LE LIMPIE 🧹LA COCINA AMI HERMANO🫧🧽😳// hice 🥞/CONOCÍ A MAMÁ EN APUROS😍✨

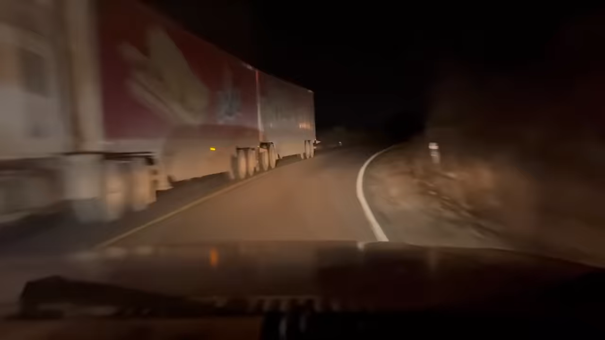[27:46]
Nos estuvo agarrando la noche en la carretera. Aquí vamos despacio, solamente que yo puse el video en cámara rápida, por eso se mira así.
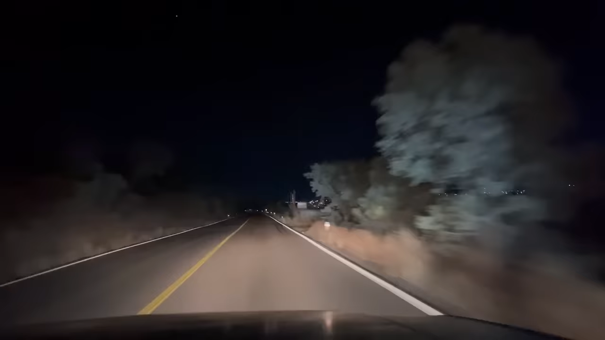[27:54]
Aquí ya vamos llegando a Cananea, Sonora. Ya de aquí sigue Agua Prieta, Sonora. Así que pues vamos a llegar ya pronto, amigas. Aquí ya vamos entrando a la ciudad de Agua Prieta, Sonora. Al fondo se mira toda la ciudad, porque Agua Prieta, como les dije, es como un hoyo, amigas, como un estadio.
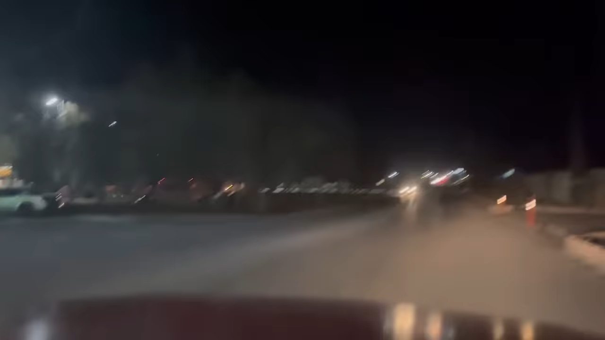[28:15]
Al entrar a la ciudad se mira todititita. Aquí ya vamos entrando al cuartel militar. Por esta calle vivo yo.